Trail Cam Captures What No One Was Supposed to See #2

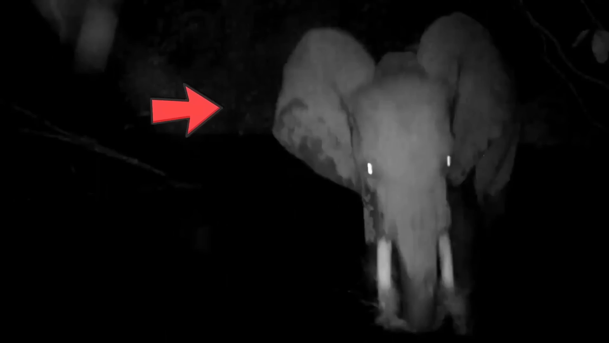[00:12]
From giants running through fire and the glowing eyes, to elephants attacking and rare Bigfoot sightings. Here are times when trail cam captured what no one was supposed to see.
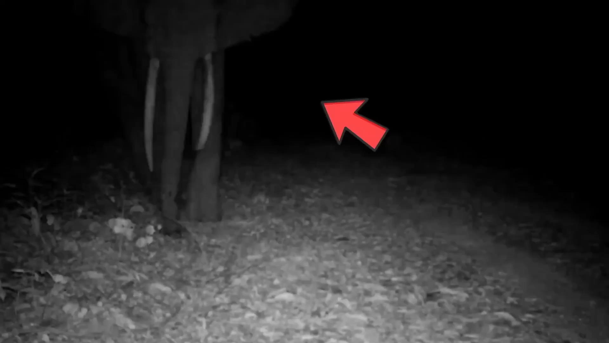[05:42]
But suddenly, something catches its attention. A trail cam silently capturing the moment has disrupted the elephant's peaceful journey.
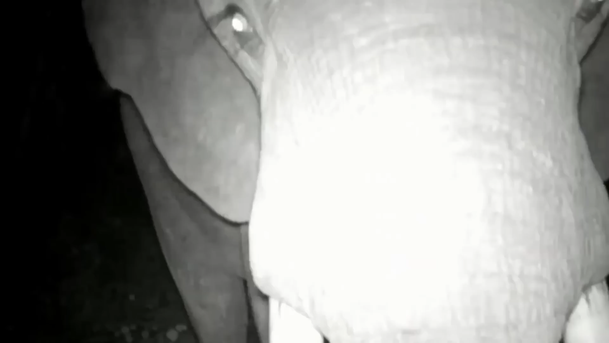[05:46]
The elephant splashes water on the camera, attempting to destroy the intrusive device.
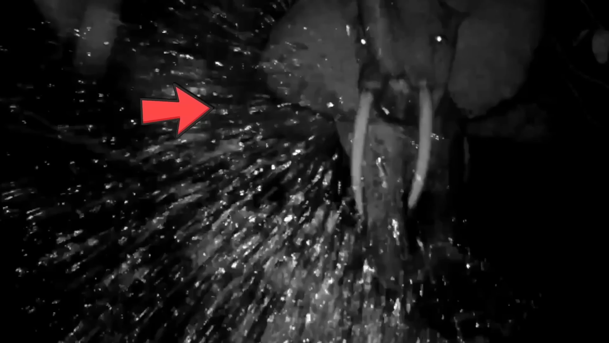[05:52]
It then approaches the camera, carefully inspecting it.
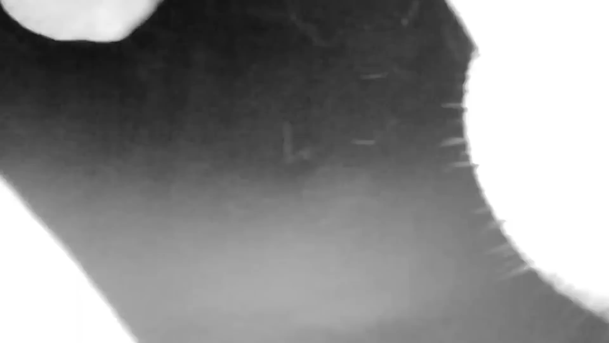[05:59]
But this camera proves to be too resilient for the elephant, who tries again and again to destroy it with no luck.
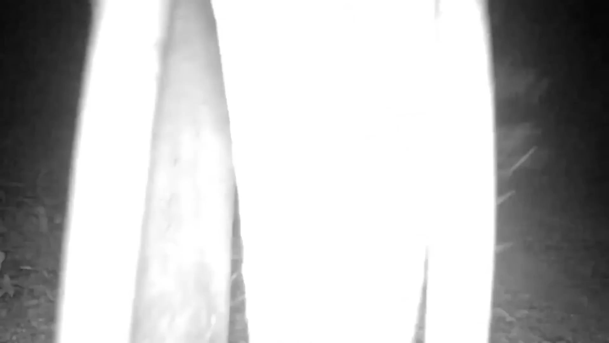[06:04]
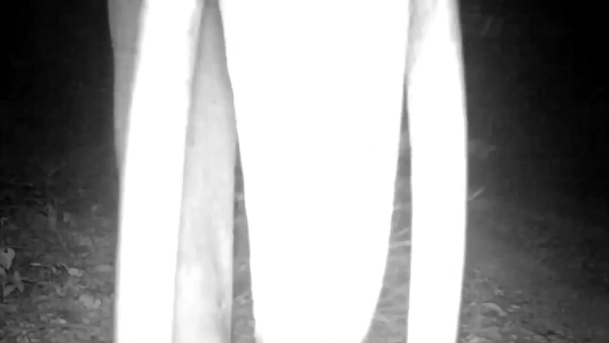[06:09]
The elephant's frustration only grows as it tries everything in its power to get rid of the annoying trail cam. Despite its efforts, the camera remains intact, and eventually the elephant is forced to give up and move on, leaving the camera to capture its every move in the silent darkness.
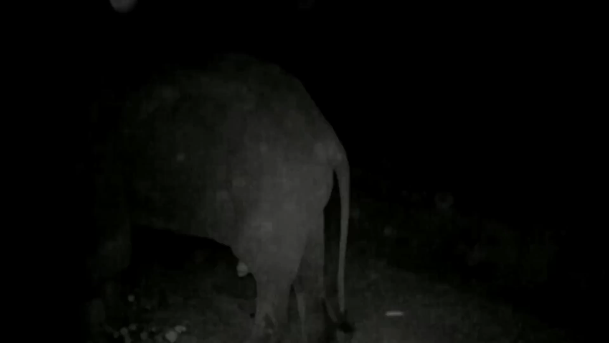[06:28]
Eagle vs. Coyote The animal kingdom can be merciless, as seen in this footage captured in Montana.
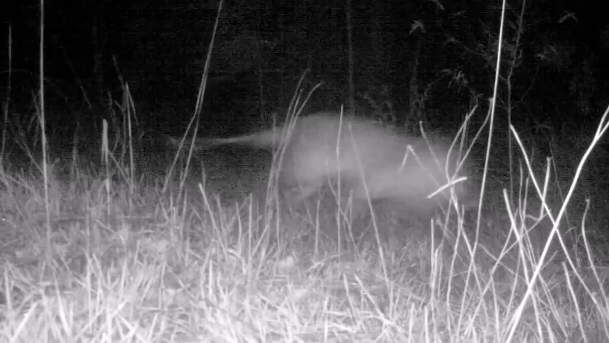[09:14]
This intriguing trail cam footage has sparked a heated debate on the internet. The blurry figure of a strange animal appearing for just a few seconds
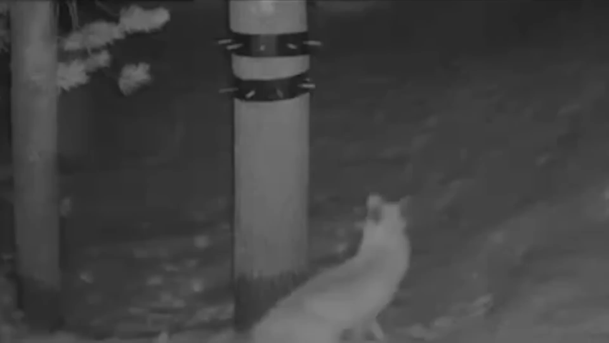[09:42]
A State Department of Fish and Game remote camera near Lassen Peak managed to capture some pretty amazing footage of a Sierra Nevada red fox on an early snowy morning in March. It's not every day you get to see a rare sight like this, and this video is proof that nature never ceases to amaze us. Who knew a simple trail cam could lead to such a thrilling discovery?
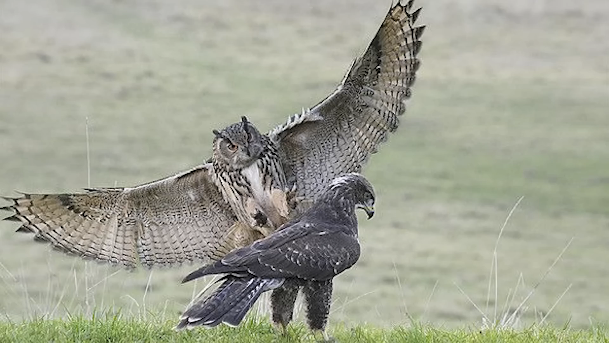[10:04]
Eagle vs.
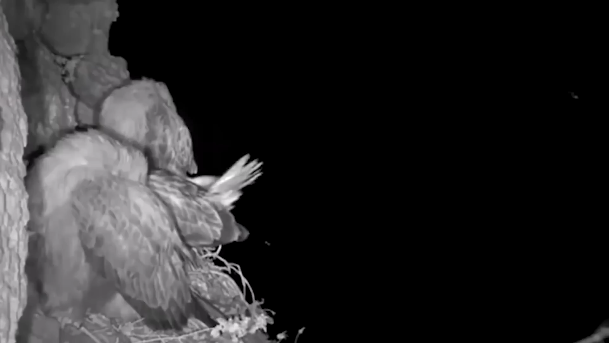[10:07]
Owl In this incredible nighttime footage, we witness a rare and unexpected showdown between two of the forest's top predators.
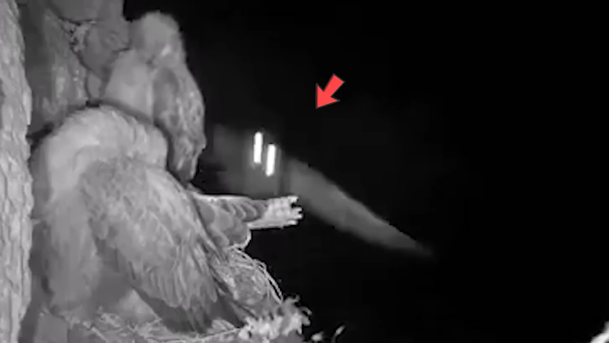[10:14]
A mysterious owl swoops down from above and lands a sudden attack on a seemingly unsuspecting eagle.
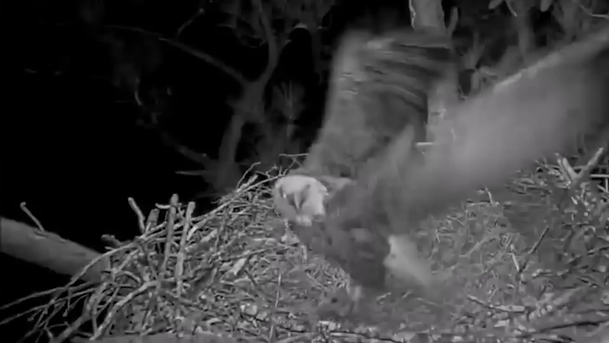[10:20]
The eagle tries to defend itself, but to no avail. This sudden show of aggression from an owl is unusual,
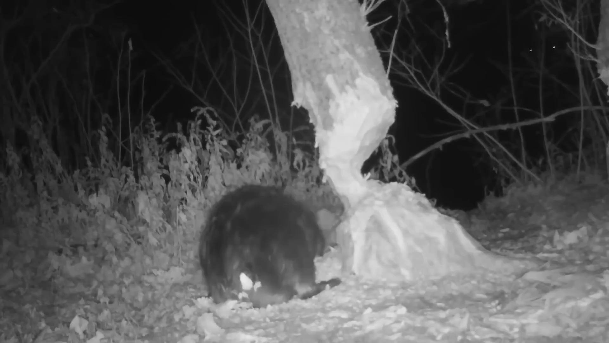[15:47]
This video shows a beaver taking down a tree like a boss.
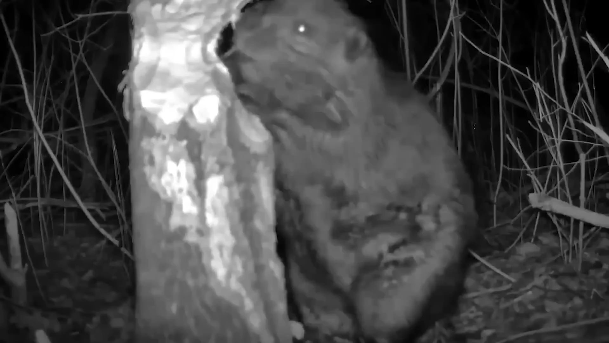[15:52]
Every night, it chews away until the tree finally falls. The man who caught it all on camera decided to share the footage with his friends and family, but it ended up going viral. Also, don't worry, the beaver was perfectly fine. It wasn't hit by the tree. He's just that good at taking them down.
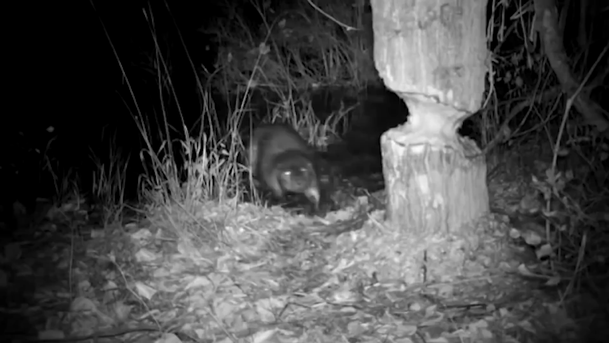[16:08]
So sit back and watch the master beaver do his thing. An Unusual Relationship Well, well, well, what do we have here? Looks like we have a kingly duo walking side by side in the woods. A lion and a deer. Who would have thought?
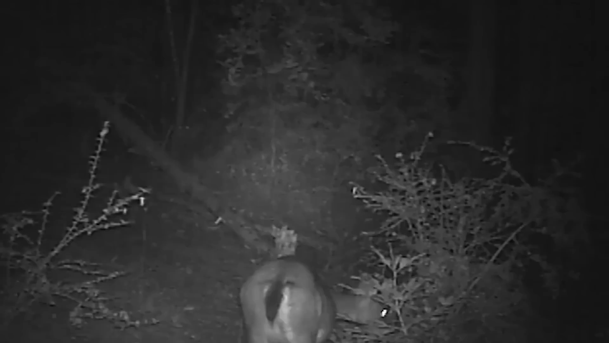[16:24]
This trail cam footage is a rare sight, as lions are known to be the king of the jungle and the apex predator. But here, we see a deer following a lion without any fear. It's as if they're old buddies or something. Who knows what really goes on in the animal kingdom?
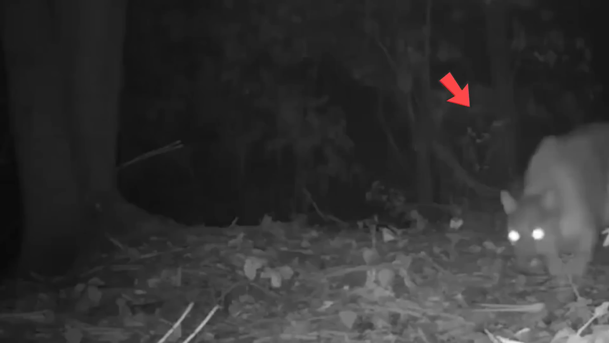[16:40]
But one thing's for sure. This video is sure to make your day a little more interesting.